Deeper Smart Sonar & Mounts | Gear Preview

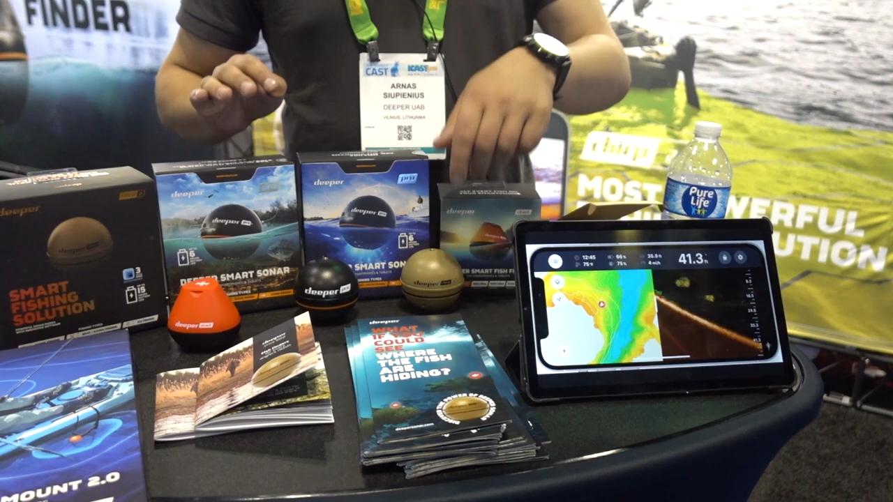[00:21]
so we are the first one to invent this category castable category where you can put a sonar on a rod cast
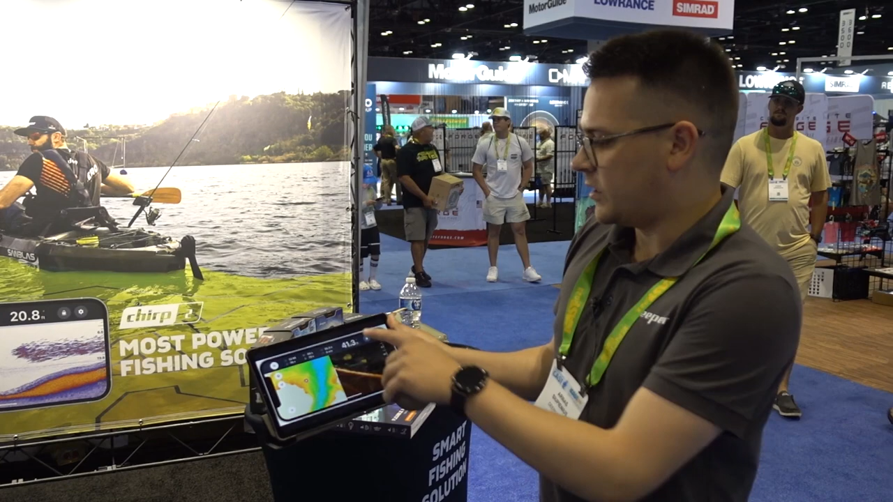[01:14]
this is your phone's and sonar's battery life this is how it looks in ice fishing so